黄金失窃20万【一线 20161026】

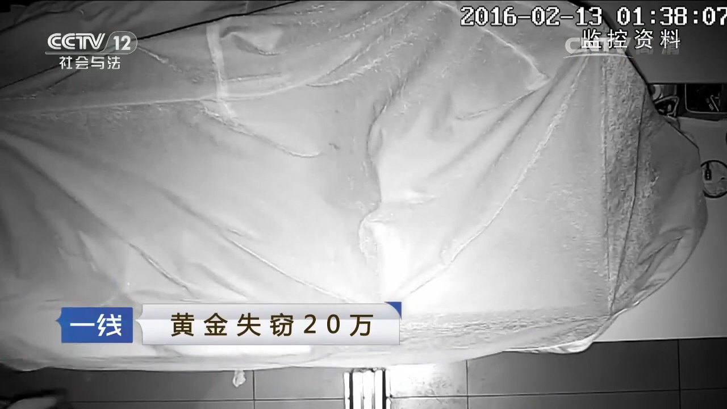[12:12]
当时通过这个监控探头发现，这个嫌疑人是在这个机器方面逗留时间比较长一点。